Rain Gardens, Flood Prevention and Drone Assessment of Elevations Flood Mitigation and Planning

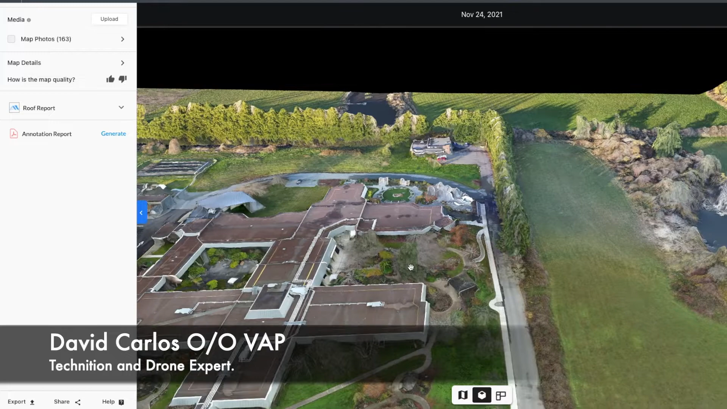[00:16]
We're just going to update with the rain garden for the residential property.
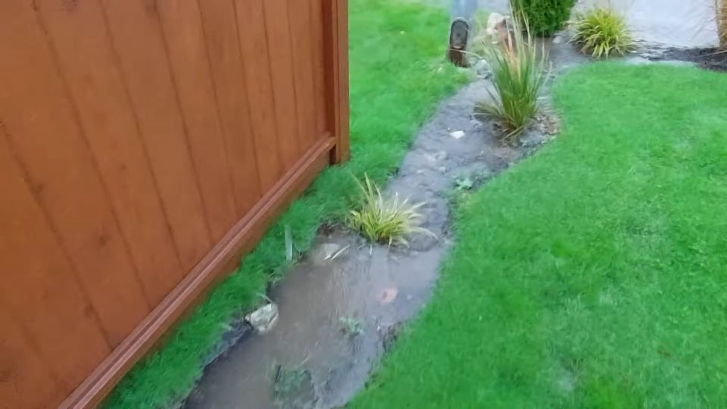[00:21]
And just one thing I wanted to add is that doing drone scans as you can see
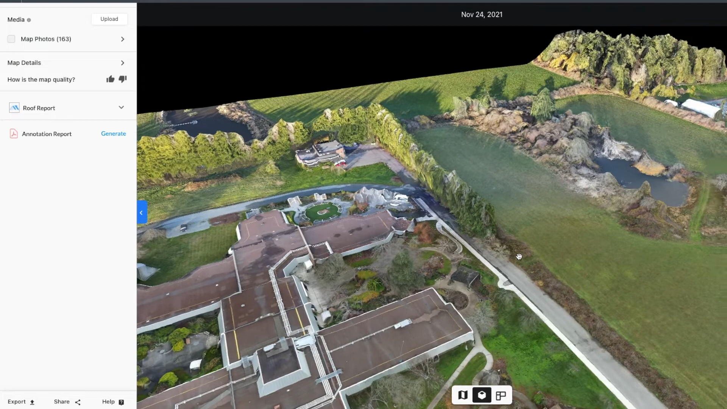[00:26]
here for this property really helps us with precision map the best location for the rain garden.
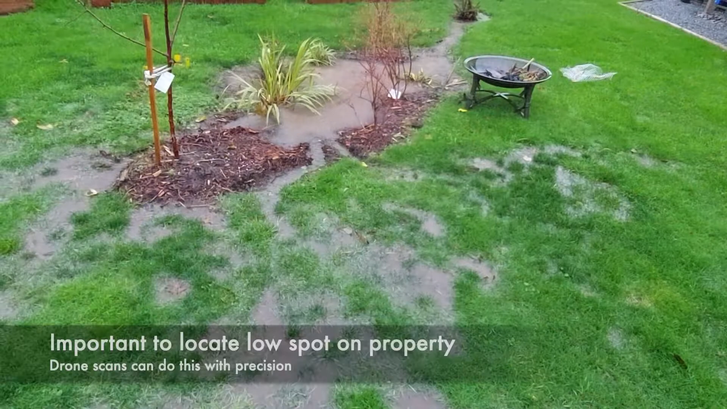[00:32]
And so we've picked out a spot here
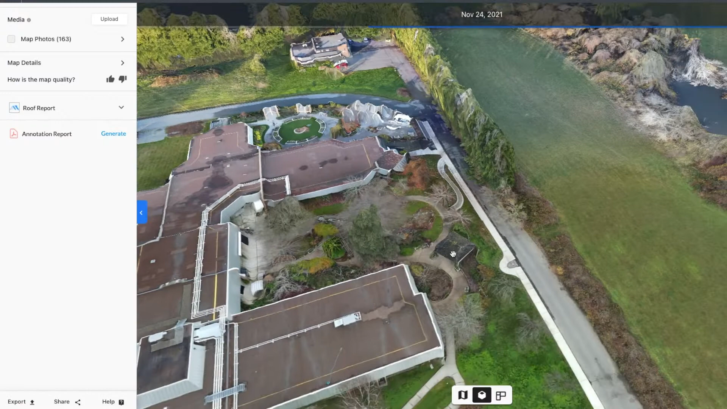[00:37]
that we can see is a low-lying area and then most importantly directing the flood waters away to a lowering terrain.
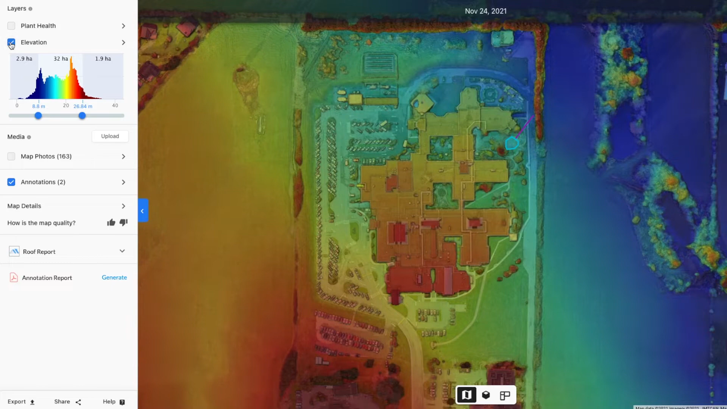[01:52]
So there's a tremendous amount of information in here but it just shows you the elevation data of the terrain. So there's a really really big picture but in this case
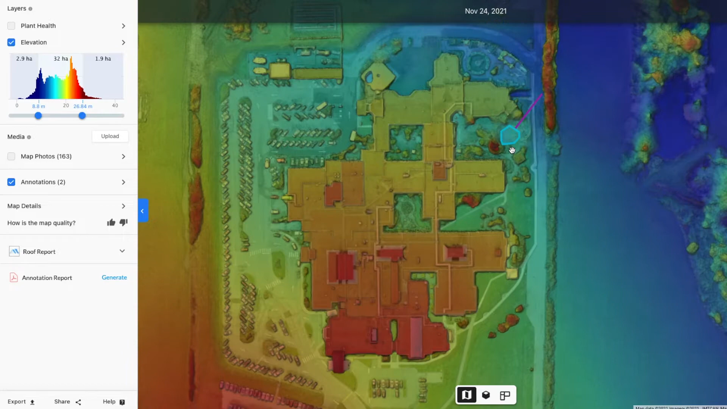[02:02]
we're just going to zoom in and look at a scenario of
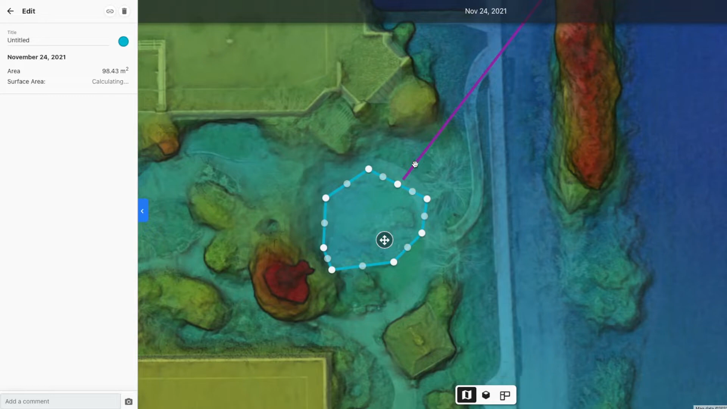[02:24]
And then using that line right here we can determine the elevation distance between this point and over there.
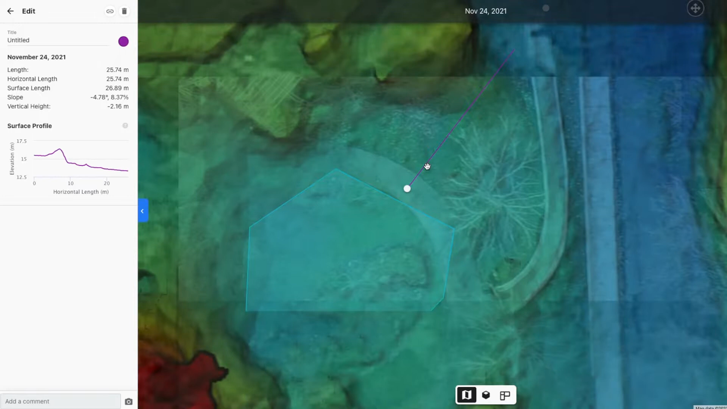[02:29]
And as we can see over here it goes down.